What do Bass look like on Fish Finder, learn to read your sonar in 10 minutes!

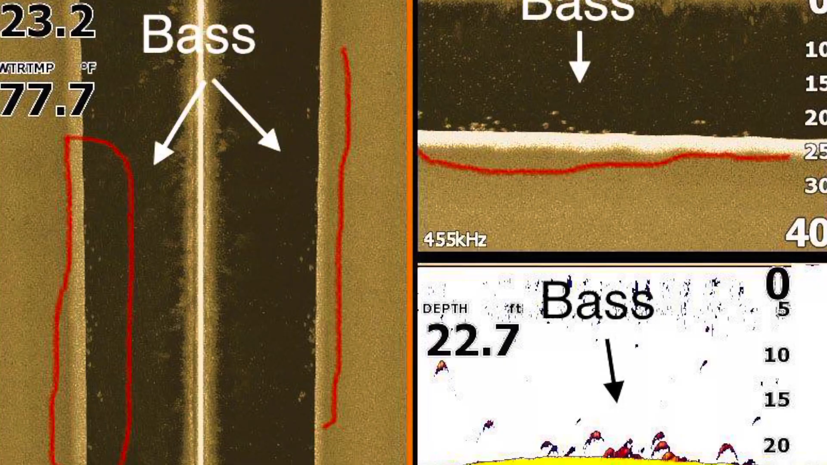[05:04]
On screen: water 77.7°F
Um, so it's very important to understand the difference between, you know, like a hard object and a non-hard object, uh, of what you're looking at.
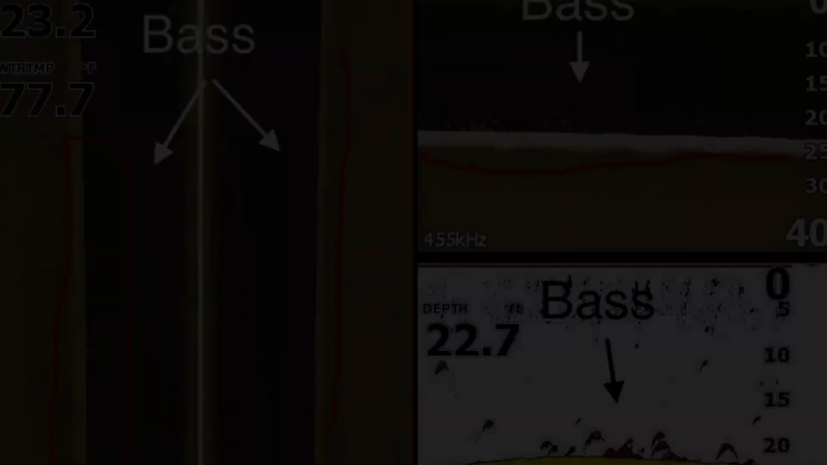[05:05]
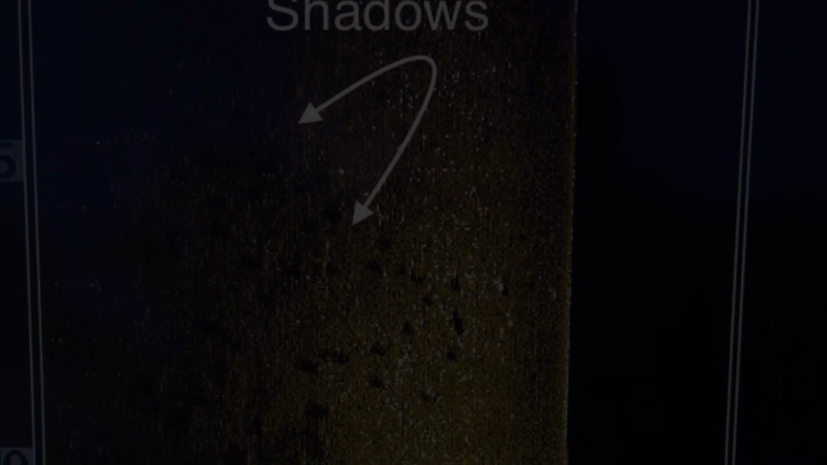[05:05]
All right. So let's talk about your side image and identifying shadows. Now this is the most important thing when you're reading your 2D sonar, you're not your 2D. I'm sorry. When you're reading your, uh, side imaging as shadows. So if you'll look right here, I've got, um, uh, the arrows pointing at the specific shadows. So the shadows is going to help you identify fish. So sometimes your side imaging, depending on the, uh, layout of the bottom of the lake that you're getting the scan on can pretty much deter you from seeing, um, fish on your fish finder.
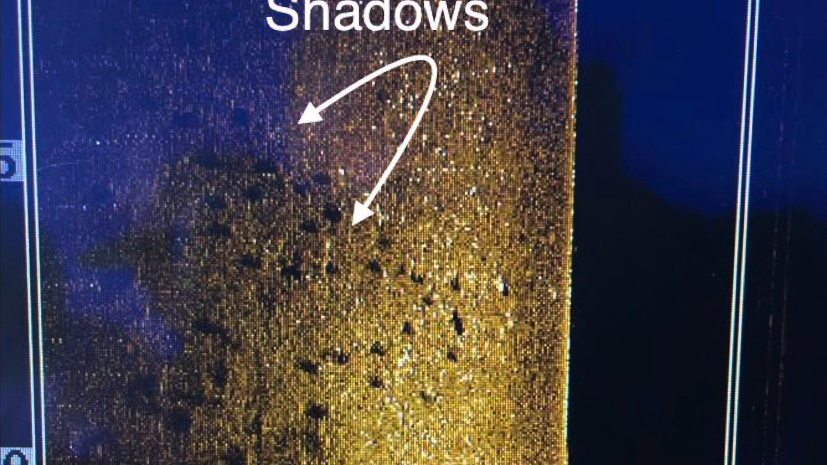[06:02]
Those are bass. Uh, so by just simply paying attention to the shadows on your side imaging, it helps you identify exactly where the bass are and what they're doing.
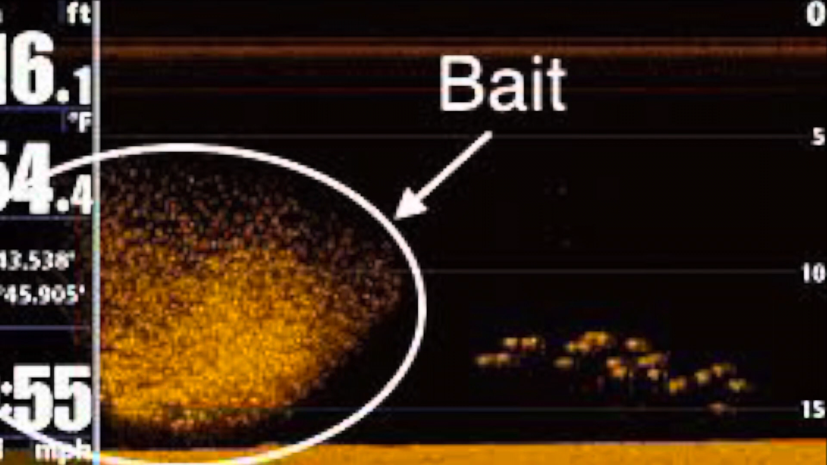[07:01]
On screen: depth 16.1 ft
This is where anglers make a mistake and fish under the bass. See how the bass are positioned up off of the bottom. We don't want to be fishing under them. So we want to be fishing about the same depth level. This is where paying attention to key little details can help you catch more fish.
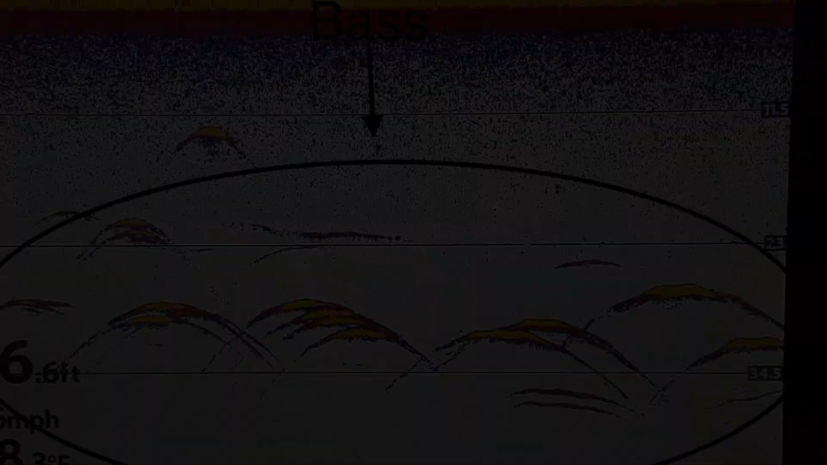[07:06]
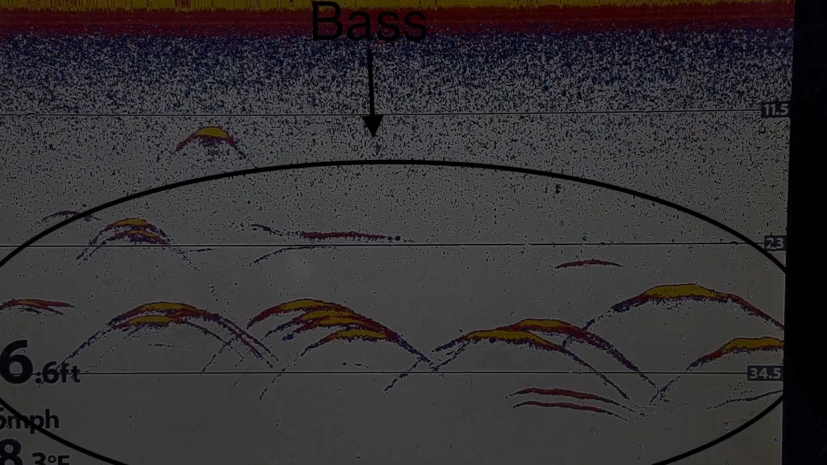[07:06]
Now let's talk about your 2d sonar. This is one of the simplest things to understand with 2d sonar. Your bass will look like a U just like it does in this image. Okay. So see how they're all about the same depth level. They're suspended up off the bottom. Um, they're all pretty similar in size. Uh, you got some small ones above them. This is a typical image of your 2d sonar of a bass is if you're scanning over them with a trolling motor going, or if you're scanning over them with the big motor going riding around.
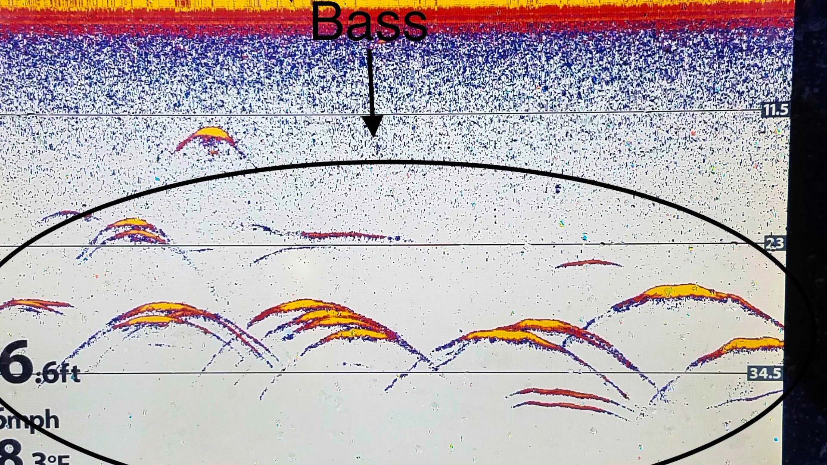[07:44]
So look for those sharp use and the target separation in between those fish. Typically, uh, crappie and stuff like that will just be all bunched together to kind of look like a bait ball on your 2d sonar.
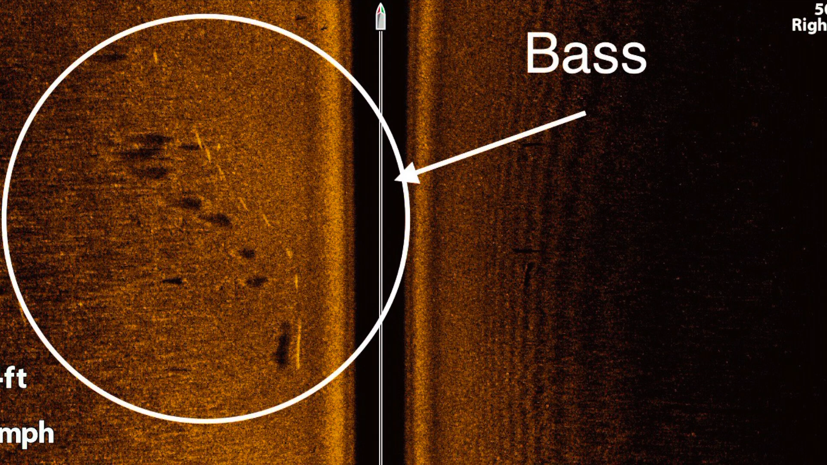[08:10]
So we look at the shadows, you can see multiple shadows. You know, there's multiple fish in that school. They're all about the same depth. They're all, um, they're pretty much schooled together. Uh, this is a great image to identify and catch fish.